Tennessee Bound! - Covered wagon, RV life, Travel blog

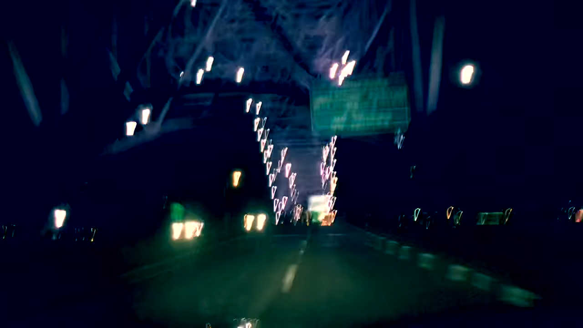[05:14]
All right, and here we are at the home stretch, crossing in from Arkansas to Tennessee. The state line's right over this bridge. As you can see, here comes the sign right now.